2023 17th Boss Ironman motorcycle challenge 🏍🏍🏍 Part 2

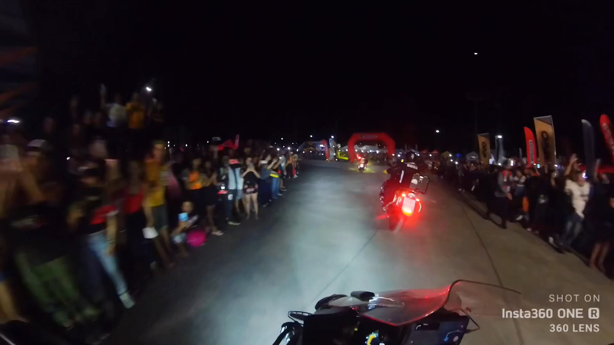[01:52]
Ayan po, napakarami pong tao na nag-abang ng start ng Boss Ironman. Ayan po, nakikita nyo naman. Napakarami. Nag-aabang yung iba po dyan, mga kasama ng mga rider, family dyan.
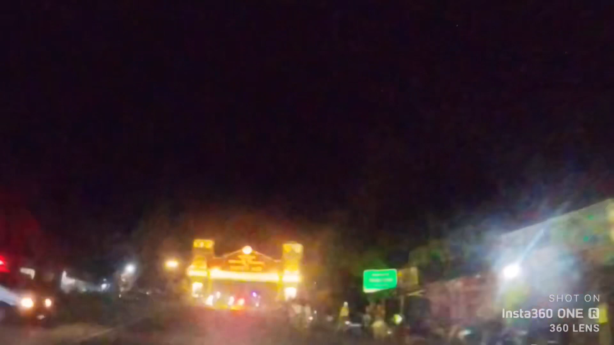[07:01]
Ayan po, nandito na po kami sa Ilocos Sur.
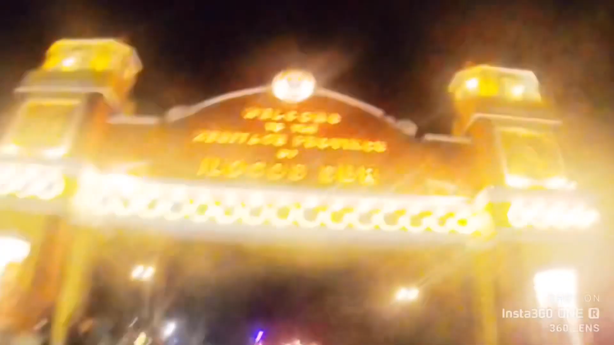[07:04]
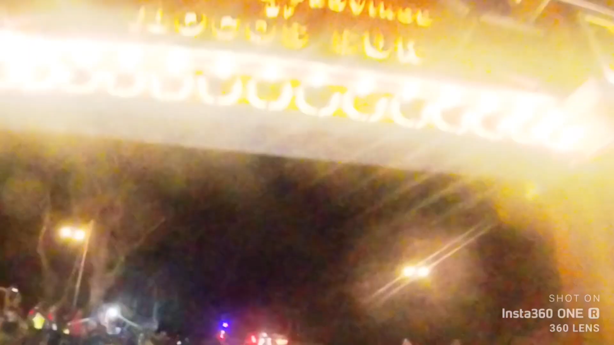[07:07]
Boundary po ng Ilocos Sur. Nandito na, papasok na.
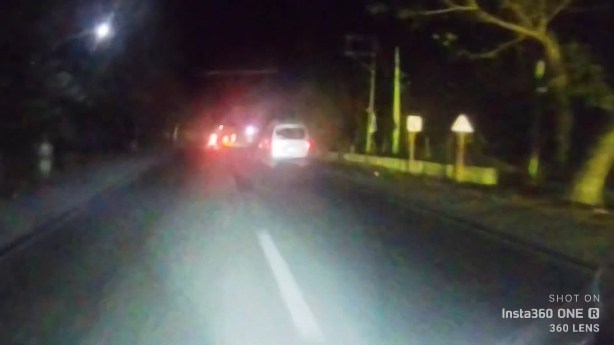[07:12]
Proceed na po sa second checkpoint. Papunta na sa second checkpoint.
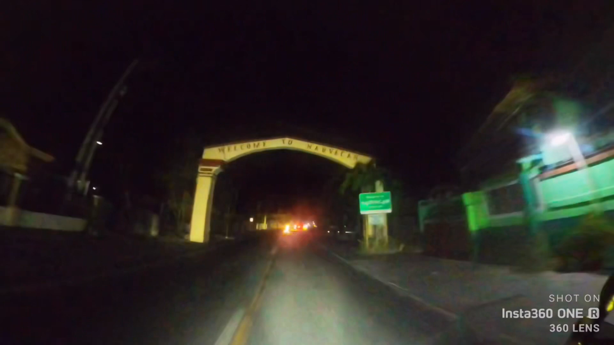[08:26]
Po, nandito na po kami sa Narbacan, Ilocos Sur. Malapit-lapit na po kami sa
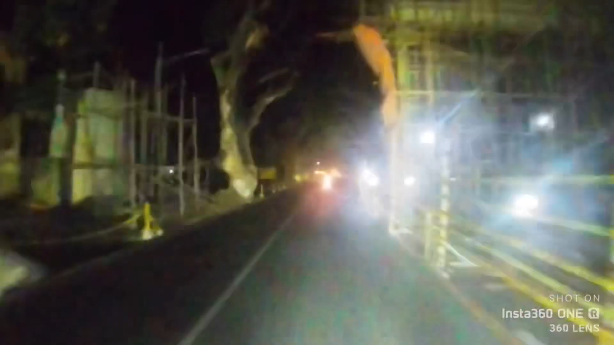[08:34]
second checkpoint. Matadaanan na po namin ang Quirino Bridge.
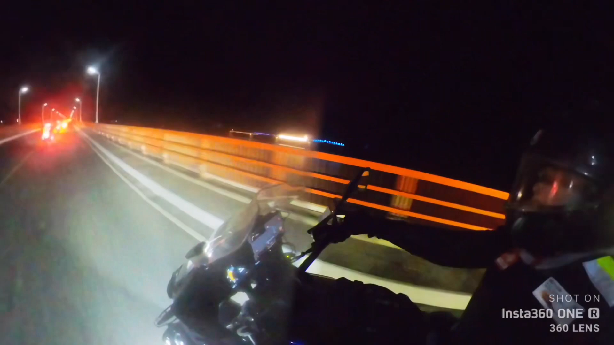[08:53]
Kami. Ayan na po ang Quirino Bridge. Ito na po. Ayan, may nakasulat po sa kanan. Juan Ilocos Sur. Hindi pa na mabasa. Baka po hindi mabasa dito sa ano. Sa camera. Maliwanag.
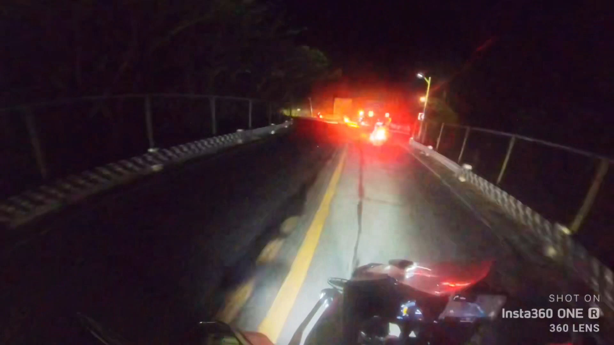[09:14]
Masyadong maano, hindi po mababasa dahil maliwanag yung ilaw. Sisi nakakasilaw.
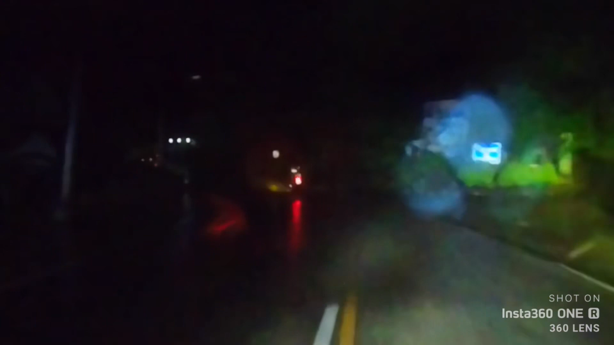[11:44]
Ayan po, malakas na ang ulan. Kanina pa po umuulan.
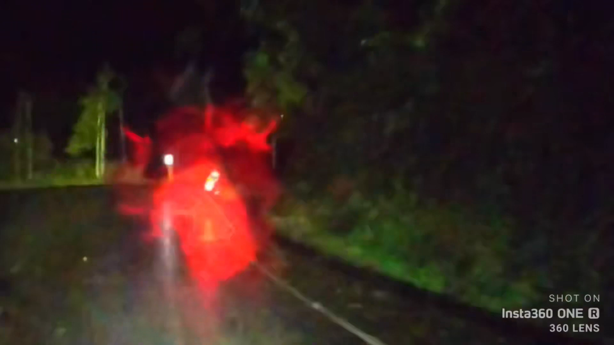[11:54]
Hindi ko lang po matandaan kung saan nag-start yung ulan. Pero kanina pa po yan. Pagkalagpas namin ng second checkpoint, umulan na.
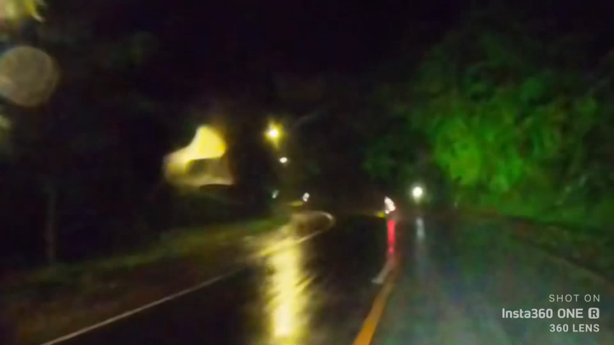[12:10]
Ayan po, ang ulan ay tumigil. Nakakapote na po ako nyan.